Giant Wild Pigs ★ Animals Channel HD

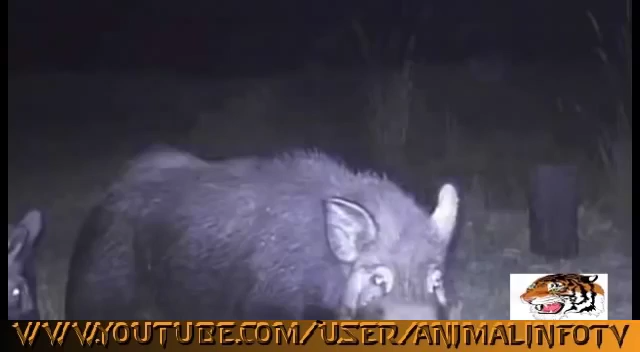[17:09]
While they have not yet photographed any giant hogs, the images from those cameras confirm they are in the right place to find wild hogs.